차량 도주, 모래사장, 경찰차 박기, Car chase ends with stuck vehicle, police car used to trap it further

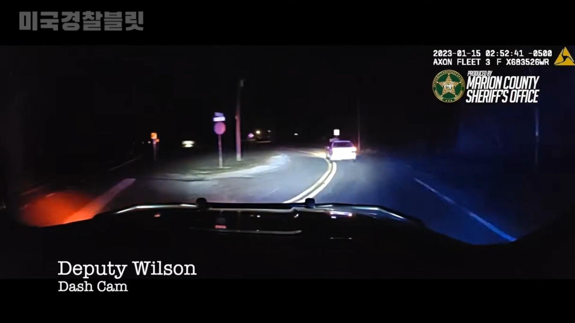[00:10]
Southwest, Mary Oaks Pass, 44. Pull the tag, Echo, Poppa, Victory, Tanko, 2-2, White Mercedes.
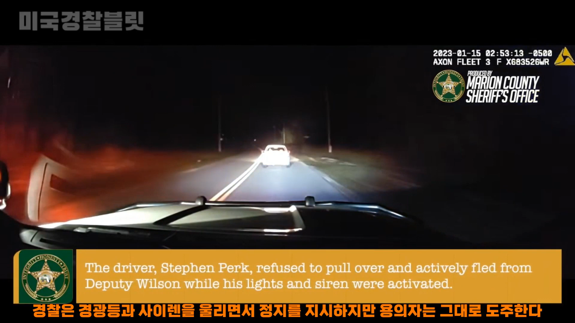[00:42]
Speed, cross the blue, pass this. Trying to ride on the back alley road here, we're going to go on Westbound.
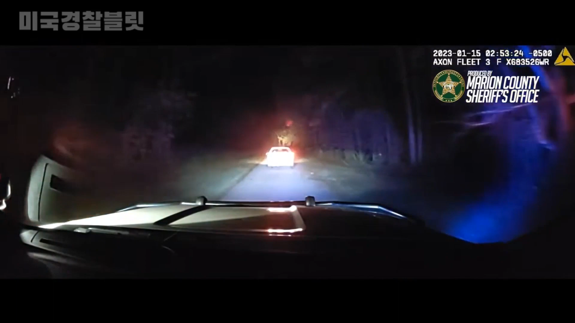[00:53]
It's dead end up here, we're behind the Deltona building. Continue on Westbound.